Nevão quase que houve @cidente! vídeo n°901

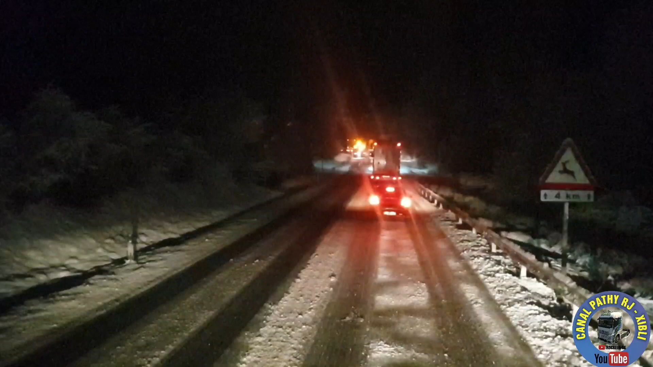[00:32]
Estamos aí, ó, neve, em cima de neve. Um monte de, como que fala? Limpa-neves aí na estrada. Já tem um caminhão ali parado. Nós paramos aqui, né, Chico? Complementem o povo. É, beleza, boa noite, boa noite. Agora a coisa está bonita, hein? Está bonita. Então a gente parou aqui, porque todo mundo parou.
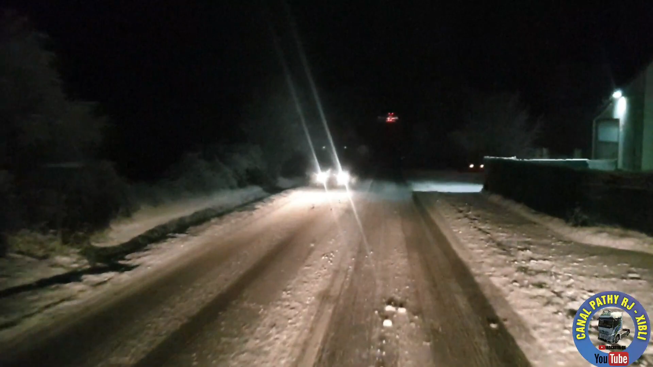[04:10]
Estava aí parando sempre aqui. Para não, moço. Agora eu posso acelerar, né? Não, devagarinho. É, não, é. Se eu também não acelerar, eu faço igual o outro, agarra. Como já aconteceu aí várias vezes, né? Com a gente. Quando vai um mais devagar na frente, você fica muito devagar. Quando você vai ver, você também já não consegue sair do lugar.
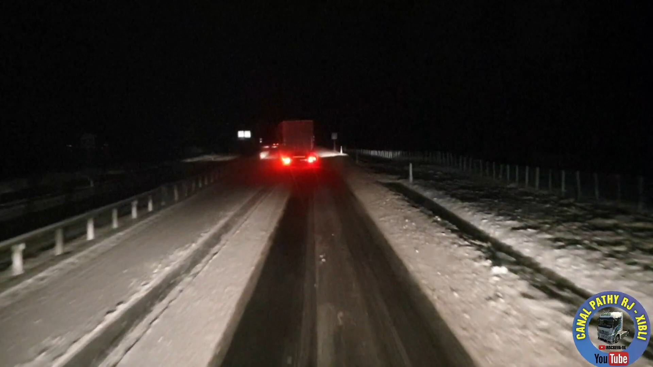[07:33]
Vai falar nada não, filho? Eu? Não posso nem falar nada, né? Cada um sabe das suas consequências. Cada um sabe do que fazer. Eu já até esqueci que aqui é duas faixas. Então, está tendo uma. Ela está um pouquinho melhor.
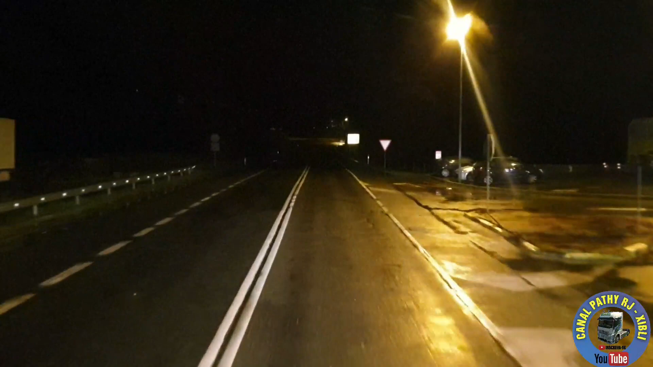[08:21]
Então, é isso, né? Quando eu parei de filmar, mais ou menos. Já melhorou aqui. Aqui já está limpinho. Então, já dá pra gente dar mais... Continua só a chuvinha, mas o gelo ficou lá pra trás. Agora, sim, dá pra adiantar mais um pouquinho a viagem. Porque a gente já adiantou bastante, né? Como a gente pegou aí bastante... O caminhão tava que tá leve.
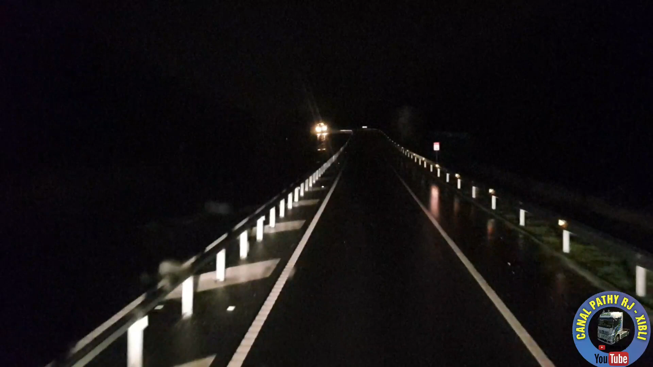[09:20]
A gente já sabia que tava nevando em alguns pontos e a previsão era de neve pra alguns pontos. Ó, outro aí, ó. Limpa nevas. Só que... Pamplona é sempre, sempre. Sim, mas ainda continua caindo, hein? É. Pois é, a chuva que vocês estão vendo aí, ó, tá vindo mais grossa. Continua marcando um grau.
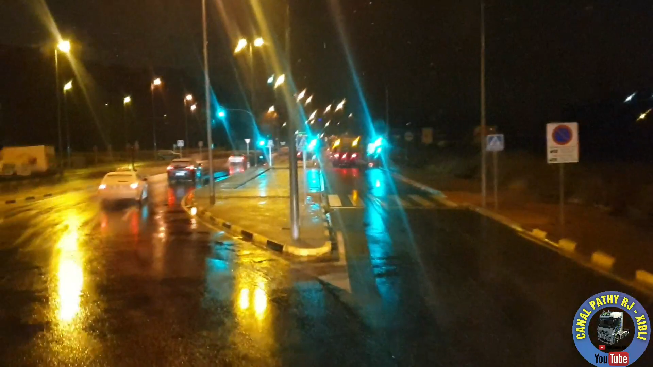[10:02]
Chegamos à Pamplona. Dois aí, ó, na atividade, trabalhando na alta.
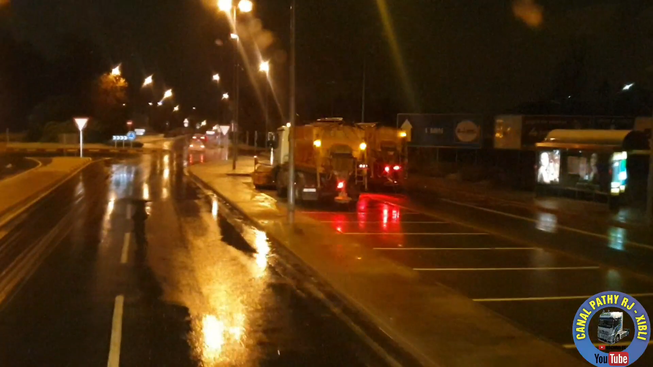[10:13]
Então, agora, é seguir viagem, chegar em casa, descansar um pouco, porque depois tem que voltar. Fazer uma pausa aí, talvez de 9 horas, pra poder retornar aí pra França.
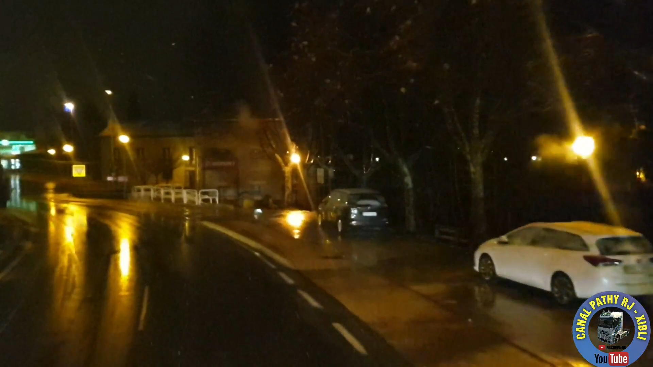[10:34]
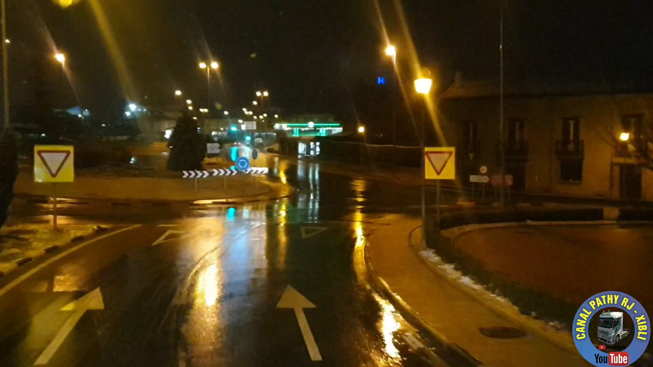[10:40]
Então, só quis mostrar aí pra vocês como que tá esse kit de neve, uma rotunda. E é só que passasse um carro aí pra vocês verem como é que tá aqui, ó, o estacionamento, ó.